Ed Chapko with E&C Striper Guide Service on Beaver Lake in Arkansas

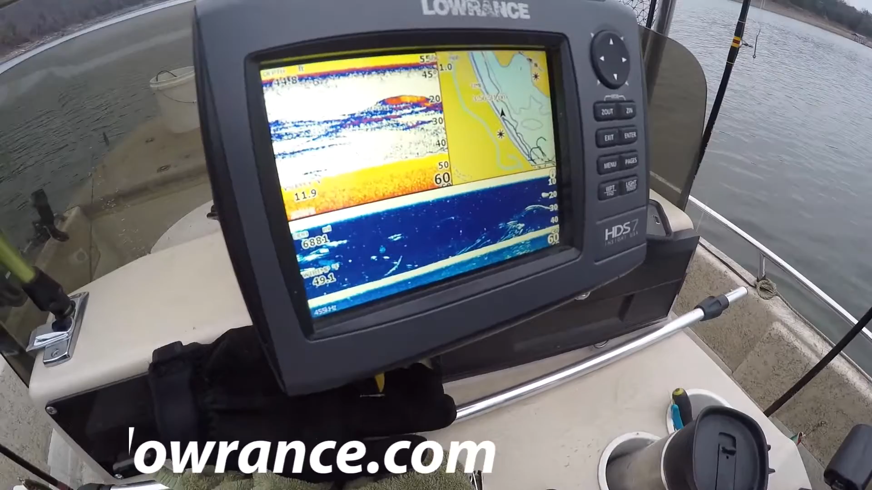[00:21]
Ed uses the Gen 2 which is the seven inch screen right there so he uses it in this case he's using three multiple screens most important thing for him well he doesn't care what he sees as long as he sees fish that's what he wants to know but got traditional 2d then you got your down uh down scan and then you also have mapping
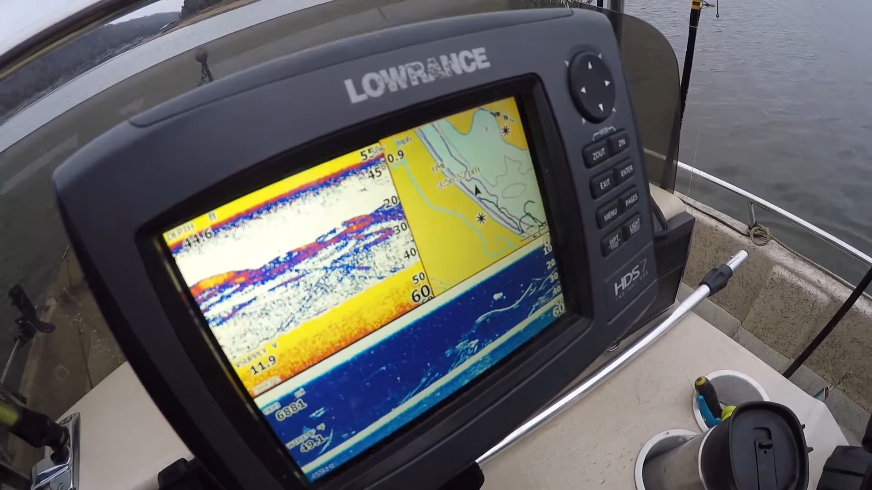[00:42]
on the side there and tell us real quick Ed what's what's the most important thing about the depth finding what does it tell you